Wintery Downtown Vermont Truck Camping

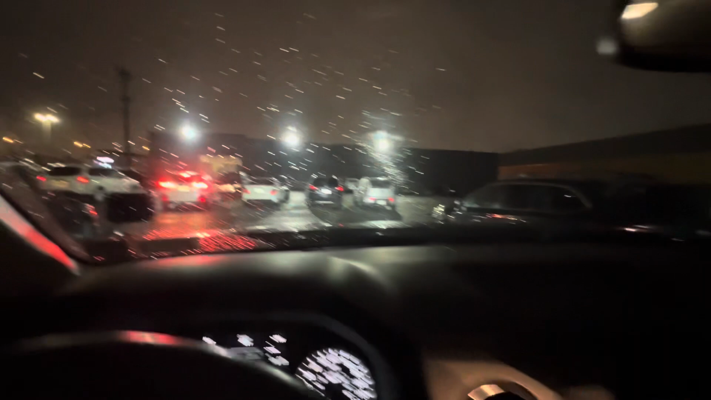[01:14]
It is still raining and it won't be that exciting and it's actually a different route than how we came up here.
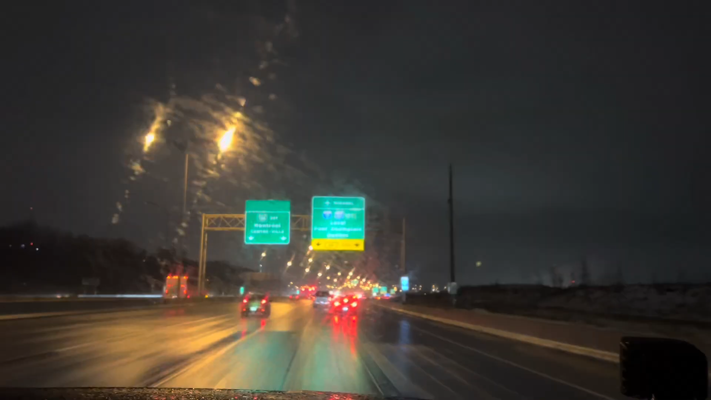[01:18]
Here we are back in Vermont. We just got off the exit and we're in Burlington and we're going to be staying at a brewery in a parking lot in Burlington today.